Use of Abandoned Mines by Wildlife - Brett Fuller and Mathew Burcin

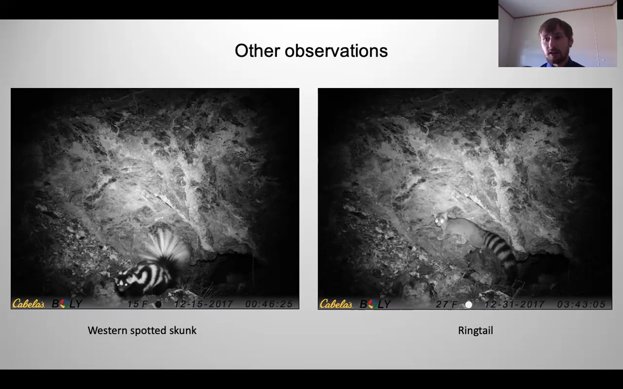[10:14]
This is very interesting because we did detect a large number of these individuals during our study. We also saw some interesting species interactions. On the picture to the left, we have a gray fox and a western spotted skunk. On the image on the right, we only see a gray fox currently. But as we go through these pictures,
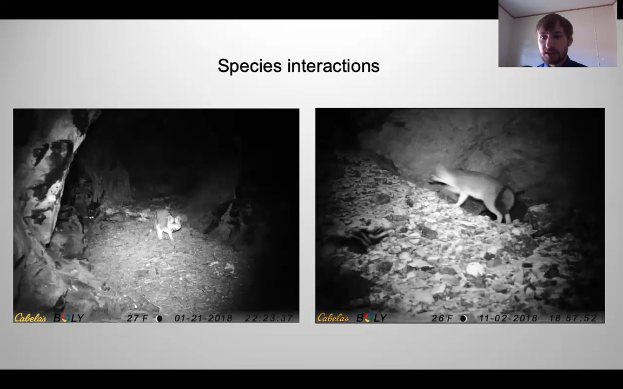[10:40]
we see a western spotted skunk run the gray fox off.
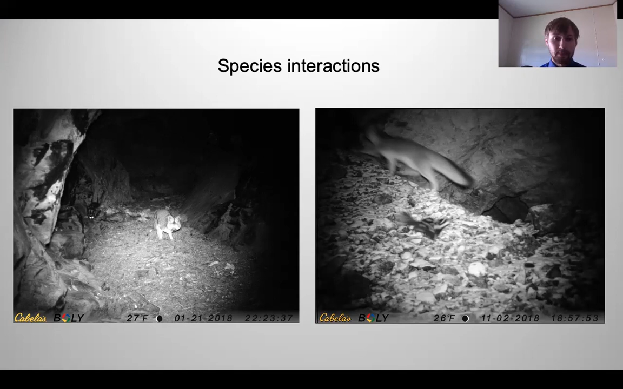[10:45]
We also saw a lot of interactions with pumas. Multiple individuals were there during the same time. This could have been for breeding purposes or protecting the territory, we're unsure.
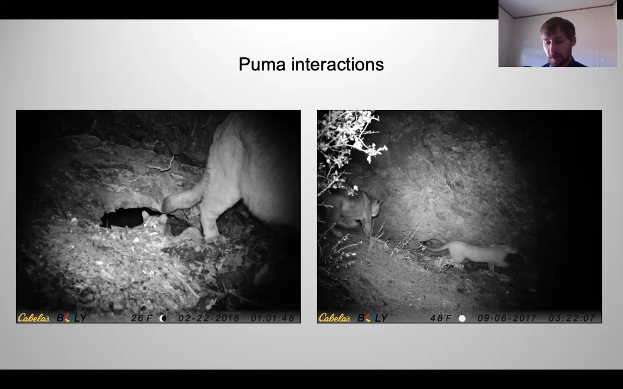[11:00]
As I mentioned earlier, there was a spike in visitation due to the young seen exiting the mines. On the left, we see a gray fox with her young behind her. And on the right, you may not immediately see them, but the adult puma here with three sets of eyes in the back of the mine that we assume are kittens.
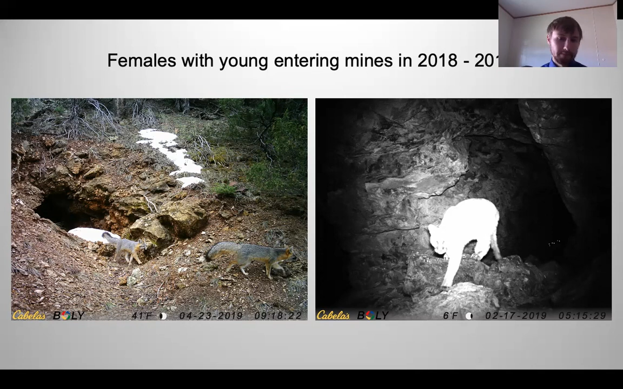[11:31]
We're also seeing that these animals were using these mines as scent posts.